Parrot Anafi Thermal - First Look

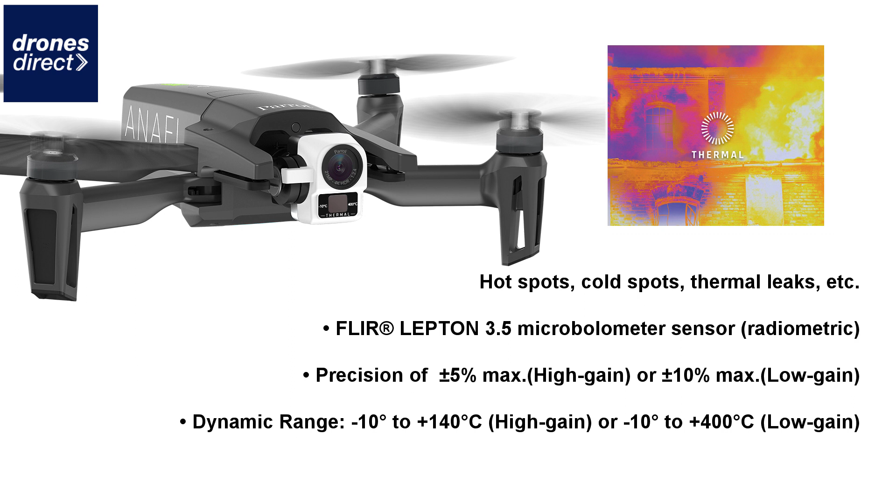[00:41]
operates in a temperature range from minus 10 to plus 400 degrees centigrade it still comes with your 4k 21 megapixel cmos sony sensor and it also allows you to blend thermal and rgb images in
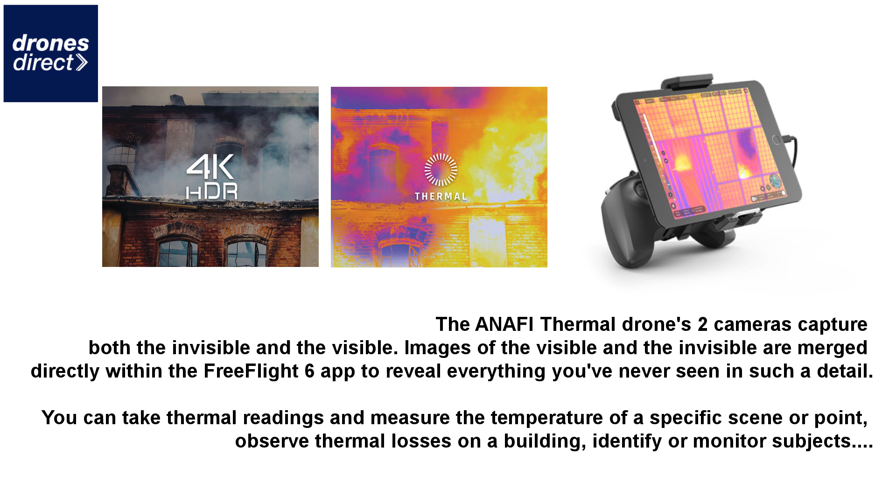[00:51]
thermal view not only this but parrot has also dropped weight when you compare it with the normal anathy
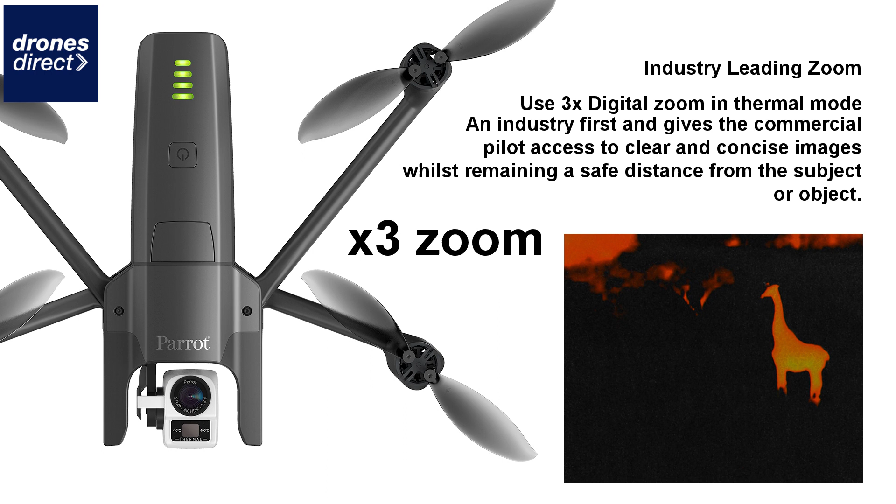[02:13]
from further distances that they would not have been able to capture originally with the inclusion of using that thermal imaging on top of that zoom feature you have a truly unique package in the parrot anathy thermal with the decrease in weight and also the new parrot